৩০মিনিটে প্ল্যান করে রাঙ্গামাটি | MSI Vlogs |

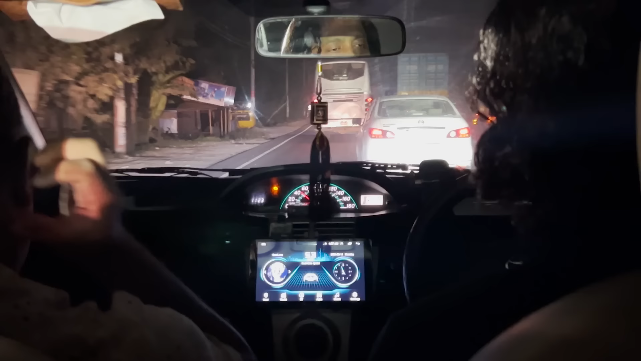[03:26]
রাতে আসলে রাস্তায় দেখার মতো তেমন কিছু নাই, শুধু হেডলাইটের আলোতে গাড়ি অ্যান্ড বাস ছাড়া দেখার কিছু নাই।
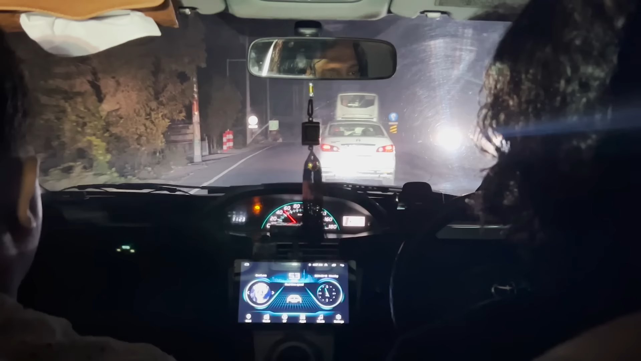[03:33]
যদি ডানে বাঁয়ে আমরা তাকাই দেখেন অন্ধকার অন্ধকার,
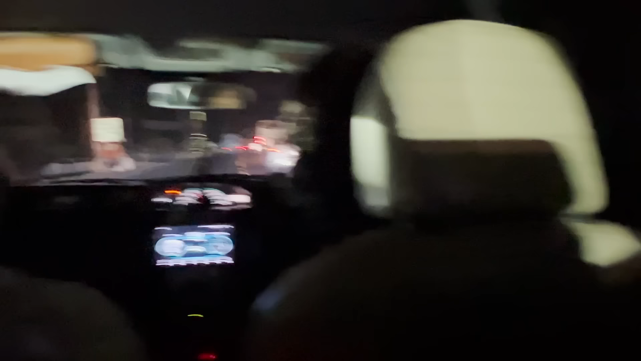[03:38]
পেট্রোল পাম্প মাঝে মধ্যে আসলে বোঝা যায় যে কিছু একটা, বাট এছাড়া দেখার তেমন কিছুই নাই।